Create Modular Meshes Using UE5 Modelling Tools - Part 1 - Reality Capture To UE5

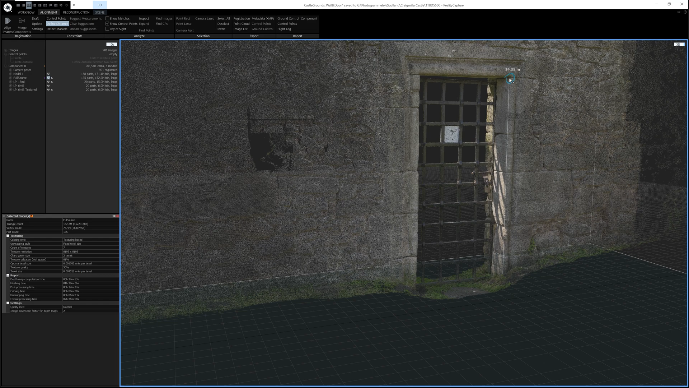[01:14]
So all I need to do is click a point at the base of the door and a point at the top of the door, and as you can see currently it's saying it's 14m which is definitely too high. Once you've defined your measurement point, you just need to click these plus icons, three or four is more than enough, like this, and then once you've defined that, you can click off Define Distance and click this Distance. What you'll notice is that you can see the calculated distance and then you can see a value above that says Define Distance.
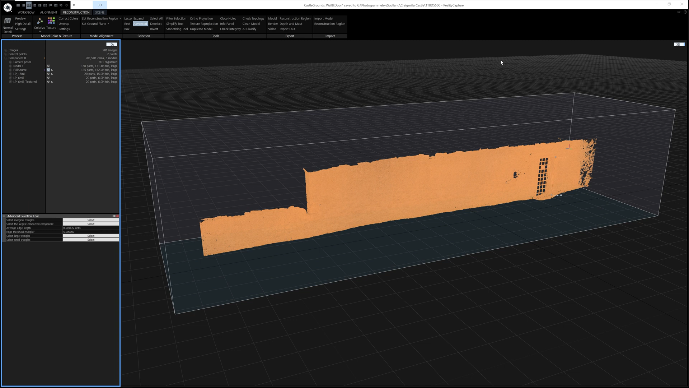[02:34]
The first thing I'll do is click Advanced and then go down and select the largest component. So it'll take a little bit of time to process, so I'm going to pause. So it took about 20 or 30 seconds to figure out what was the large part and select it. Then what I'll do is invert my selection. Now this basically just means that it selects any bits of the mesh which are not attached to the main mesh. Once I have done that, then I'll change my selection board from Advanced to Lasso, and I'll select any parts of the mesh which I don't want to take into Unreal. So for example, this area is quite low quality, so I'm going to remove that. You hold Ctrl while using Lasso to add to your selection.
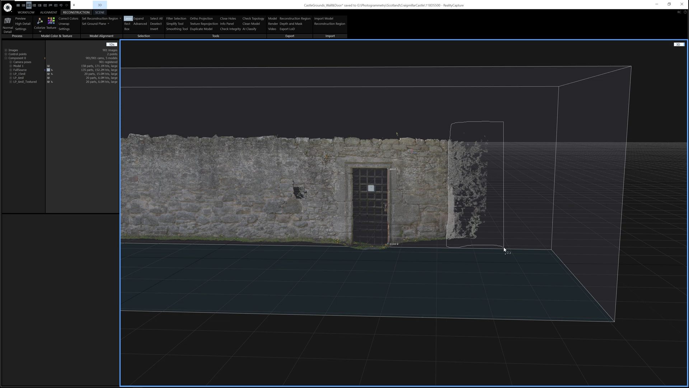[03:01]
So as you can see now, I've got these parts selected and this part selected. But I'm just going to check over the mesh and make sure there's nothing else which really stands out that I want to remove. So once I'm happy with my selection for removal, so everything that's in orange will be removed, I click Filter Selection. And that's a result of the filter. Now all the parts in orange are removed. Every time you do an operation like Filter or Simplify, RealityCapture creates a new mesh. So you'll notice here that RealityCapture has added a new mesh to the bottom of my mesh list.